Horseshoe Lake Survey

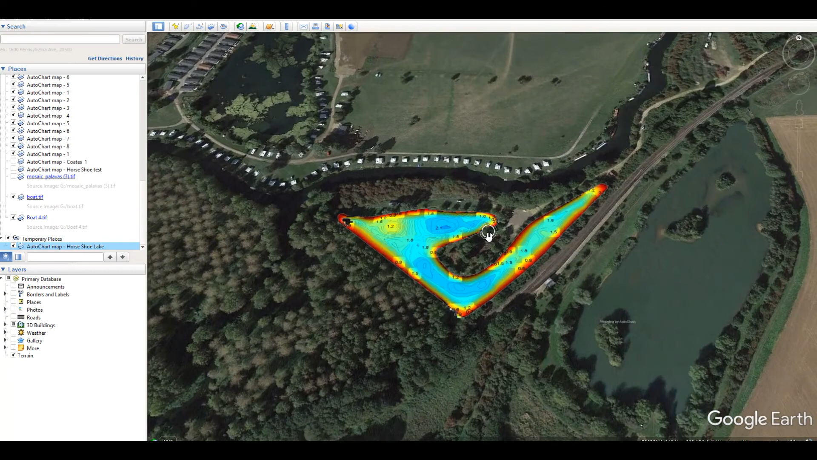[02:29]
helps them look at specific features on the lake itself so yeah we'll add this to the port as well and again very useful just in terms of looking at possible habitat stuff where your deeper areas are and
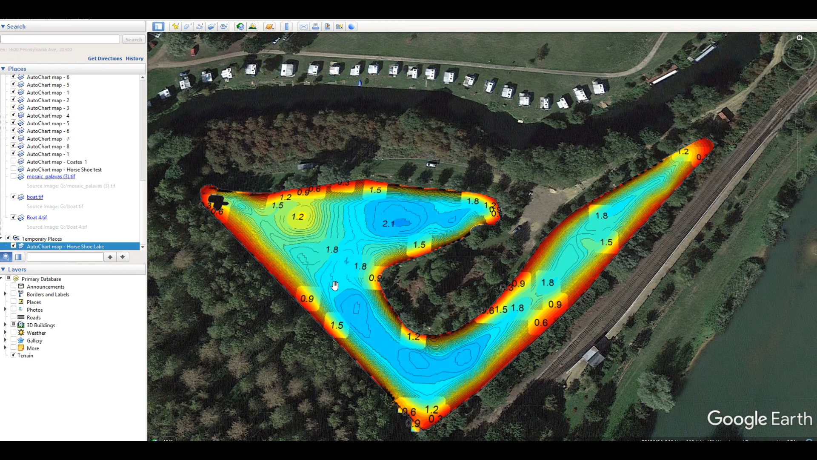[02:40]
possible places where fish can hide and how we can make a improvements to these things. The sonar unit we're using you can use it to map depth with on the left hand side here and also it's a side scan unit as well and a down imaging unit so you can look at fish underwater and it'll give you a bird's eye view either side of the boat as we go along so what we did here after we did the depth maps we tried to find out a look at the fish population so this is up in the top kind of northwest corner and what we did we did a transit line down this bank
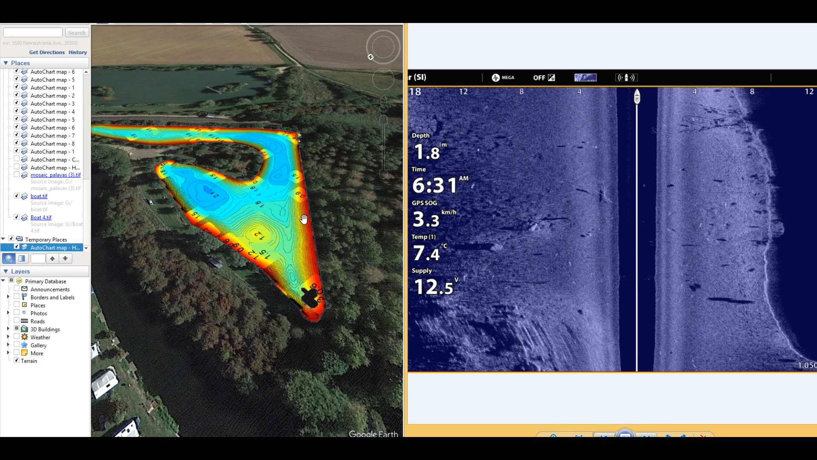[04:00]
On screen: depth 1.8 m, water 7.4°C, speed 3.3 km/h
good numbers in this section of the lake and we surveyed it that was definitely the place to be um yeah it may you know a bit shallow as well in general when you're just looking at image there and it was you know the sun was out and we did it it was the first kind of warm day of spring so um uh so yeah that may have had something to do with it just then you know bathing in the sunshine a few warmer temperatures